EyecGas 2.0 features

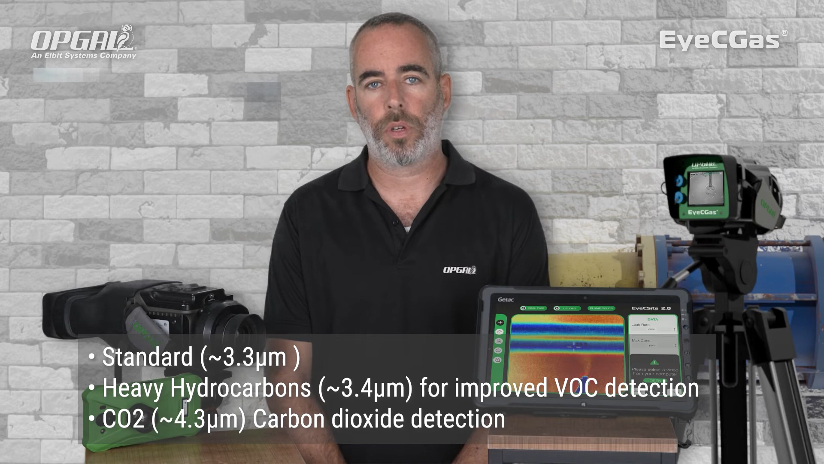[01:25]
You can quickly and easily change the spectral filters from the standard filter to the heavier alkanes filter, which improves VOC detections, usually from a longer distance,
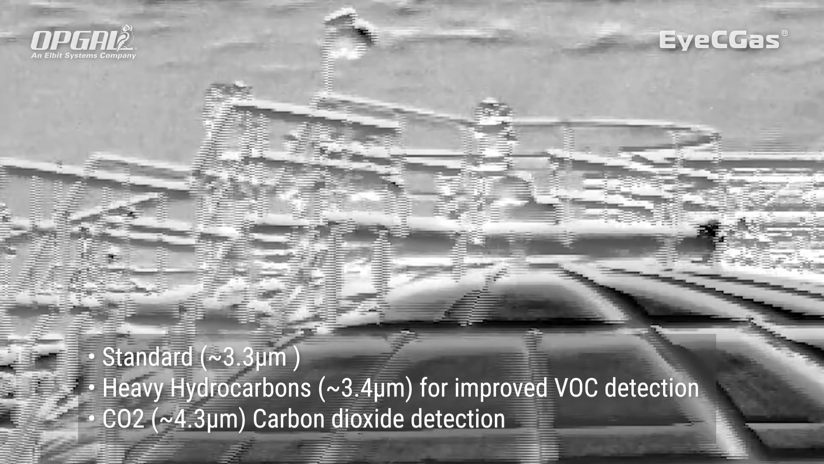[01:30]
or the unique CO2 filter. These are just some of the camera highlights. Please feel free to contact us to find out more.